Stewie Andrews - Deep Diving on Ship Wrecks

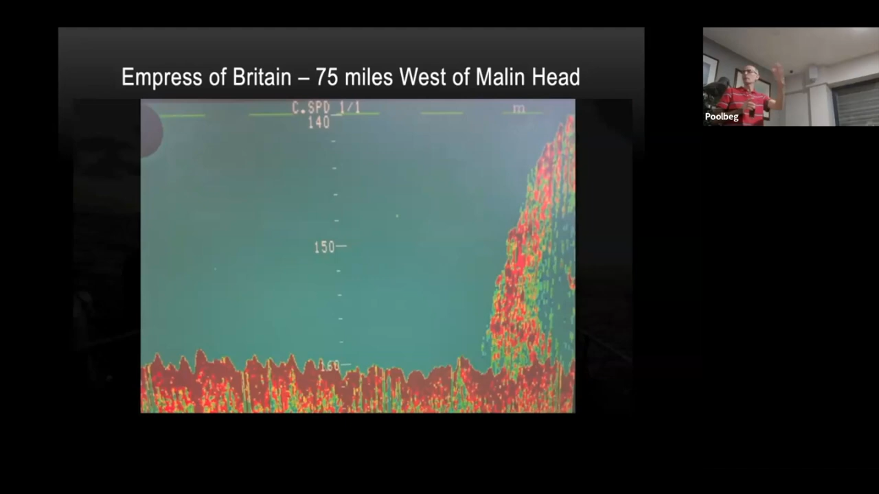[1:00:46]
And one side of the wreck is about 8-10 meters deeper than the other side.